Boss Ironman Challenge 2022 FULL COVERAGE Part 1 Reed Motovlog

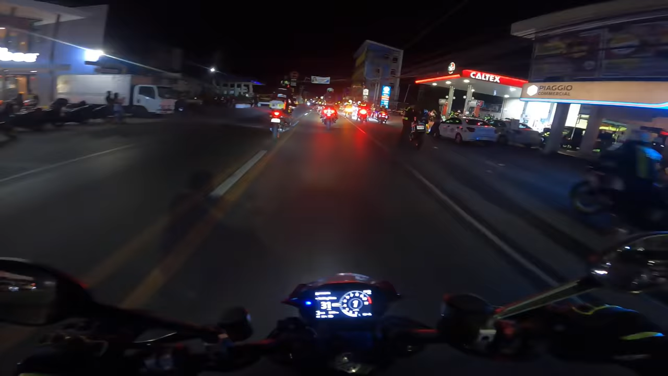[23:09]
Ayun oh, dito yung iba nagpapagas oh. Moving ka na. Tabi lang tayo sa walang tao. Oh, moving oh. Sige, wait kita sa daan dito sa ano, pakanan
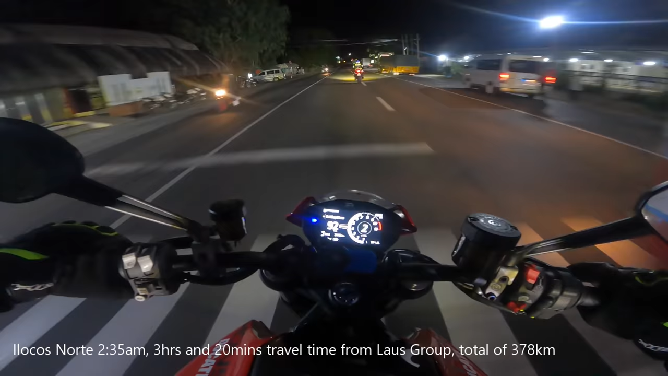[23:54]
Kanina nga pala yung biyahe namin hanggang first checkpoint ng Bigan Petron, 3 hours.
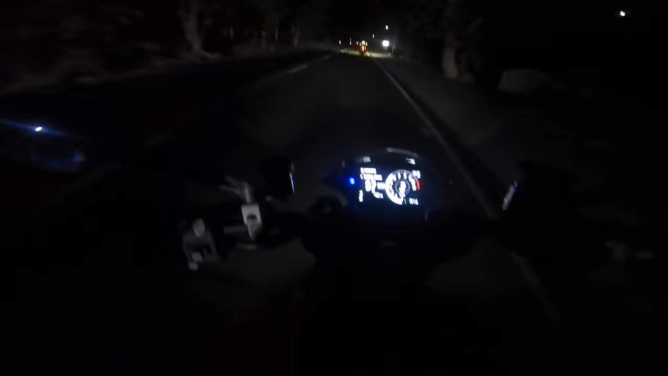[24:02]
So tingnan natin kung anong oras tayo makakarating ng Sanchez Mira for the second checkpoint. Habang papalayo kami ng papalayo, pakonti na ng pakonti yung mga taong nakikita natin nag-aabang sa daan. Siguro dahil sobrang late na, no? 2:39 AM na. Siyempre, konti lang ang magtsatsaga na maghintay ng ganong oras, di ba? Maliban lang sa bandang Bigan, kaya talagang medyo maaga pa yun eh.
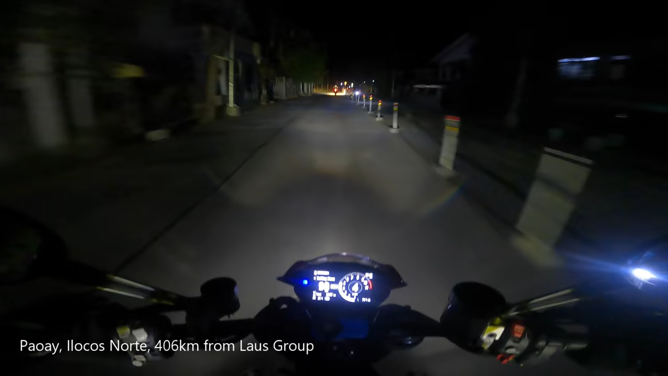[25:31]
Buti may mga police pa rin. Ang galing. Salamat sa mga PNP natin. Yeah, marami salamat sa paggabay sa amin. Oh, grabe, laking tulong nila talaga.
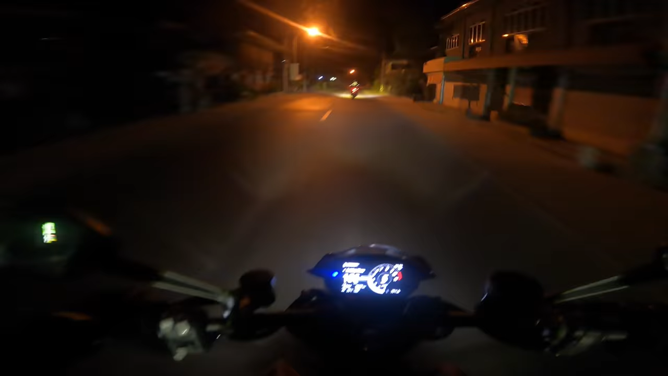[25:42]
Pero dito sa lugar na to, sa Paway, medyo pakunti na rin ang pakunti yung mga police na nakikita namin sa kalsada. No? Ah, ito, speaking of, oh, ito, bawat mga special na kanto like dito. Ito, medyo liblib masyado, guys, no? Oo.
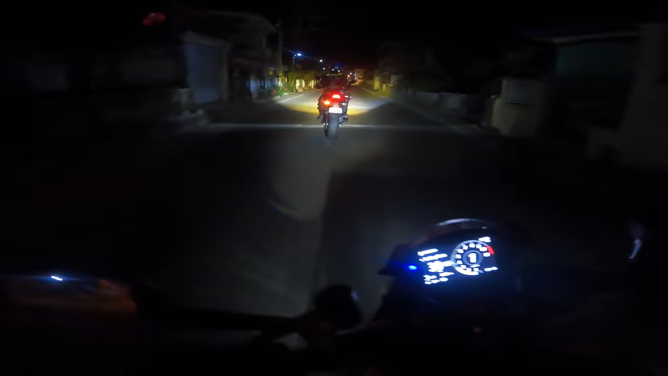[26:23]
May mga banner, nakita nyo? May nakasulat na bomba! Kaso guys, kailangan ko magtipid ng gas, eh. Eh mga nakasaloob, nakasabay na tayo, ano. Group of 10 siguro to, sige. Pagka-open, pa isa-isa lang. Huwag lahat, pa isa-isang overtake lang, pwede na. O, may mga, mangilan-ngilan pa rin ako nakikitang tumatambay, ano.
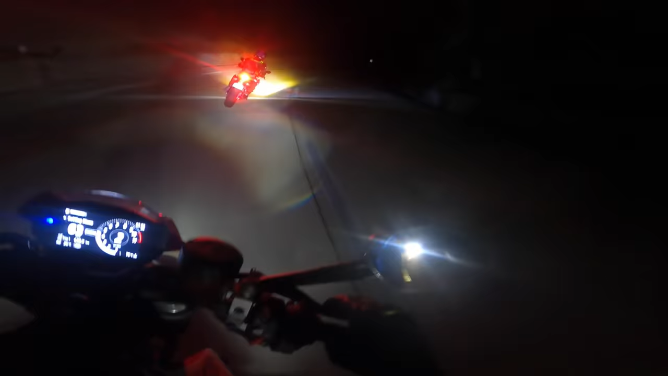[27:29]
Napaka-importante ng sledge dito, guys. Oh. Napakadilim. Kahit yung sinag ng buwan, hindi pa rin sapat. Ito, medyo matao dito.
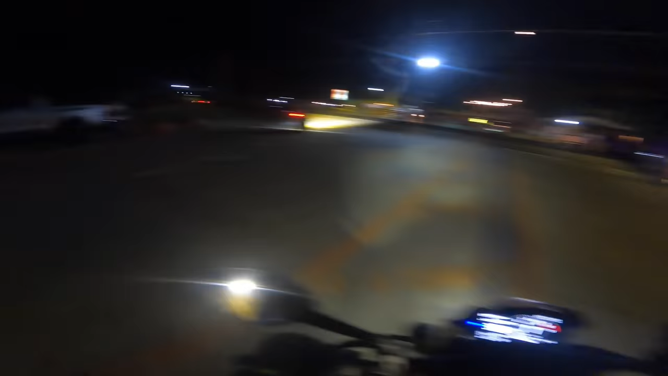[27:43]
Iyon, ang dami pa rin nag-iintay. High moral. Pag ang dami mo nakikita ang nanonood, nakikibomba, oh. Oh, di ba? Saya lang, oh. At marami namang natutuwa talaga sa ride namin na yon. Pero siyempre, hindi natin maiwasan.
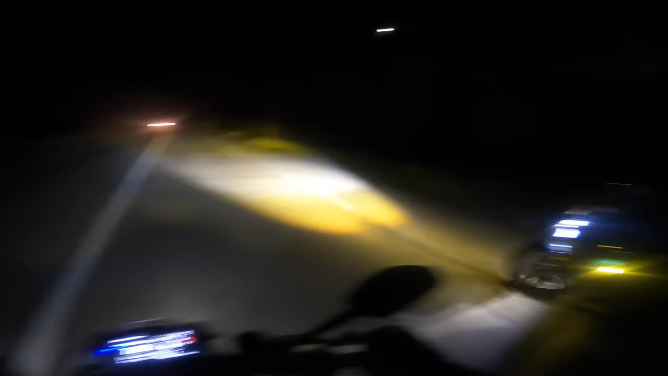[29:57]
Wow. Kami na lang dalawa. Nakakatakot pala kapag ka ikaw lang mag-isa bumiyay dito ng gantong oras, ha. Mahirap din pala. Dapat dalawa lang kayo, ganun. Pwede na. tingnan nyo guys, oh, ilang minuto na kami bumabiyahe dito, wala na kami na-overtaken. Grabe yung sigsag dito.
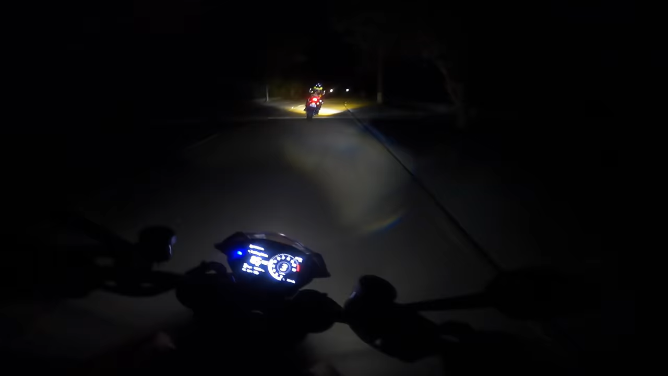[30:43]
Sarap naman bumiyahe dito, kaya lang hindi siya asfaltado, no?
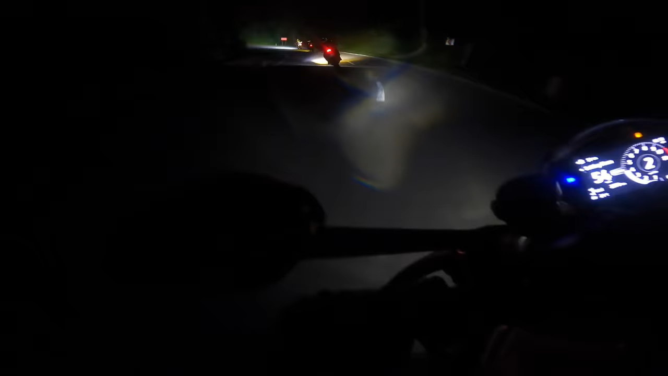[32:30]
Grabe ang kurbada, napapaliputan ng puno. Unlimited to. Okay. Ganyan katindi. Malulupit din yung mga nasa una namin, eh. Oh.
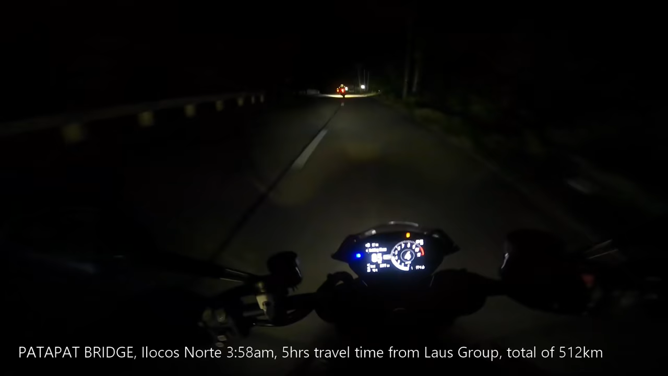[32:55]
Sabi ni Silero, nandito na tayo sa Patapat Bridge.
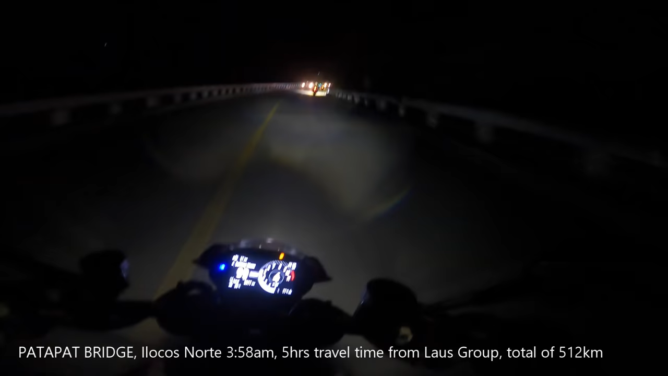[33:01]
Okay, so nakarating tayo ng Patapat Bridge ng 3:58 AM. Mag-alas 4 na ng umaga. Bilis natin, ah. Parang mabilis tayo, ah. Ito na yung madalas sa pinagkukunan ng picture pag napapadaan sila dito, ano? Haba pa na ng Patapat Bridge, ha. Ayun, di ko na-vlog ng maliwanag, ano? Wala, eh, medyo mabilis kami, eh. Medyo mabilis yung biyahe, wala kasing pahinga, eh.
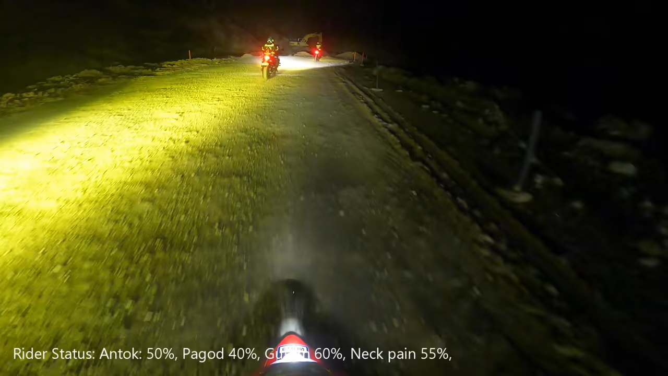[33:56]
Ayan guys, andito tayo sa off-road part. May mga lugar talaga na hindi paggawa ang kalsada.
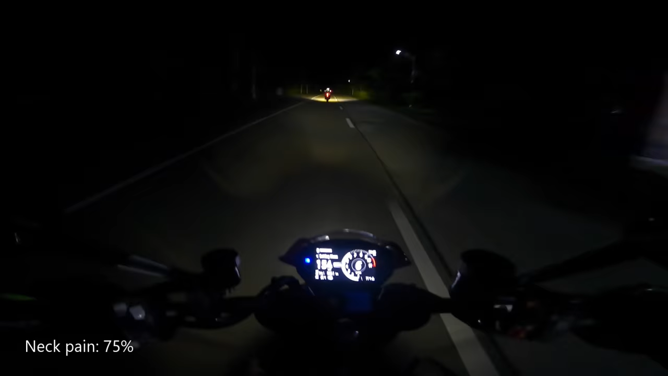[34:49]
Pero guys, malapit na sa third checkpoint, Sanchez Mira. At diretsong diretso yung daan na to, no? Ayan, nandito na.
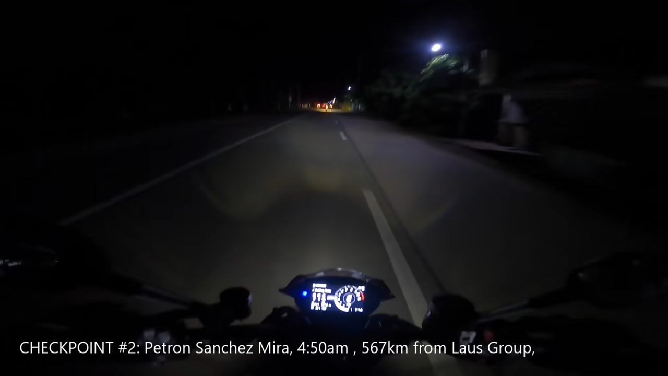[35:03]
Sabi ko na, dito yun, eh. May nakikita ako nagbiblink-blink, eh, no? Oh, ito na yung Sanchez Mira, guys. Oh. dito na ako nakaramdam ng ano, antok ah.